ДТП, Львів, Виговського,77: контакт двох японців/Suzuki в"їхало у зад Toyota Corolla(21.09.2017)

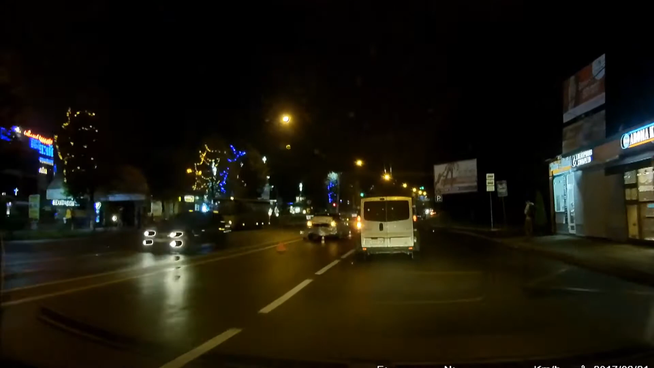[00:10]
І знову недотримання дистанції на великій швидкості, та як результат тісний контакт двох японців – Зудзуки та Тойоти Короли.